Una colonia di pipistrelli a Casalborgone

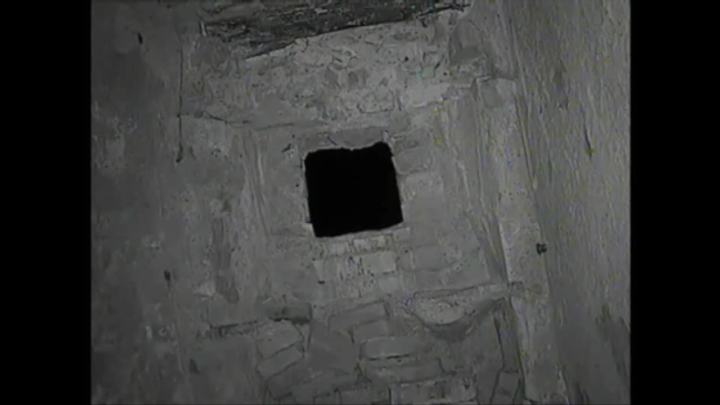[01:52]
I pipistrelli hanno dovuto imparare a utilizzare un accesso diverso per andare e venire dalla chiesa. Gliel'abbiamo un po' insegnato con delle lezioni serali in cui temporaneamente chiudevamo il vecchio accesso e li obbligavamo a passare da quello nuovo.